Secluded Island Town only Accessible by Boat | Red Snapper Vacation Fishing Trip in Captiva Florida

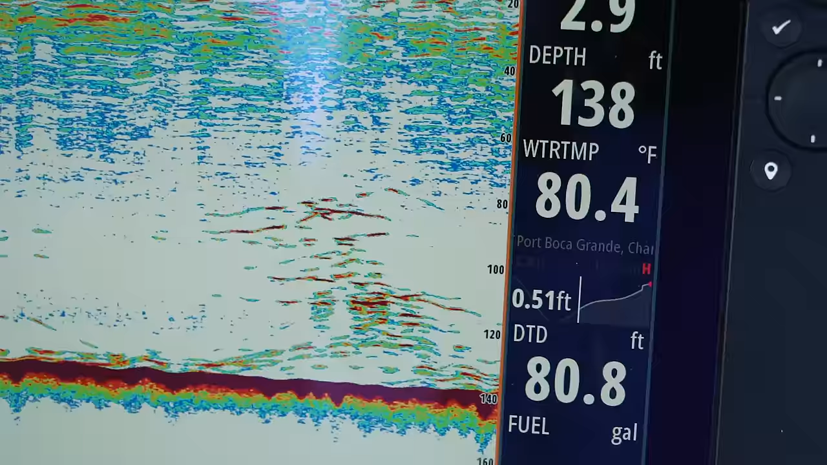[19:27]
On screen: depth 138 ft, water 80.4°F
Those are all red snappers right there. I love it. Come on! Doubled up, baby.